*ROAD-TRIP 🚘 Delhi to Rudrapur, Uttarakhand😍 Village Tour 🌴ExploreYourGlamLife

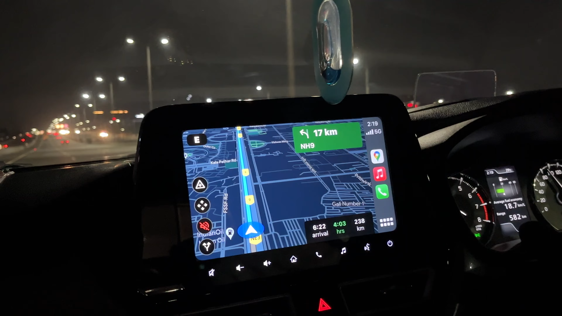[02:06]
सो बेसिकली रुद्रपुर तो इससे पहले 242, अच्छा यहाँ पे 238 लिखा हुआ है मेरे हिसाब से।
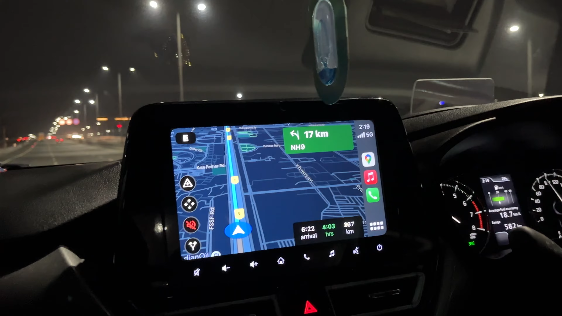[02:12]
अच्छा हम लोग 4 किलोमीटर ऑलरेडी आ चुके हैं। सो मुझे लगता है मॉर्निंग में बाई 6 or 7 हम लोग पहुँच जाएंगे। एंड हम लोग ये कौन से उस पर जा रहे हैं अभी? नेशनल हाईवे टेन पे हम लोग जा रहे हैं अभी। सो यस रुकते रुकाते मजे करते करते जाएंगे।
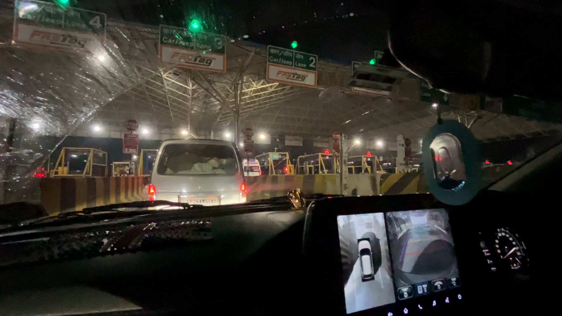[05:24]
टोल और ये आ गए हम लोग अपने तीसरे टोल पे, चौथा नंबर।
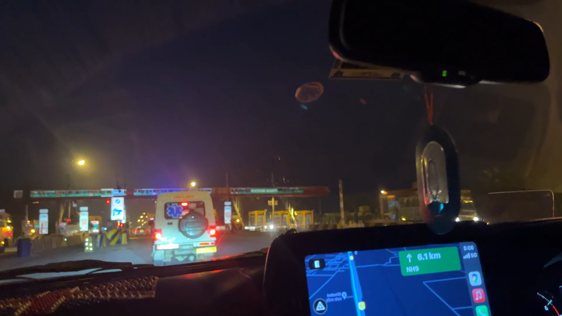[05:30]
आगे हम लोग चौथे टोल पे एंड अब रास्ता बाकी है सिर्फ
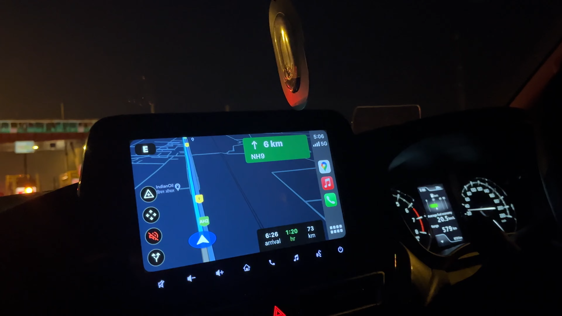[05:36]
73 किलोमीटर्स एंड 1 घंटा 20 मिनट दिखा रहे हैं अभी और,
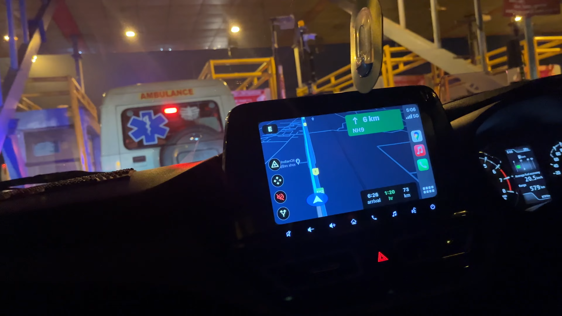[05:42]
बट बीच में हम लोग एक जगह रुकेंगे बस एक कप चाय पीने के लिए, बस एक कप उसमें चाय पीने हमें लगेंगे कुल 5 मिनट और उसके बाद हम फिर से चल पड़ेंगे। और देखो रात में निकले हैं, इतनी मस्त ड्राइव,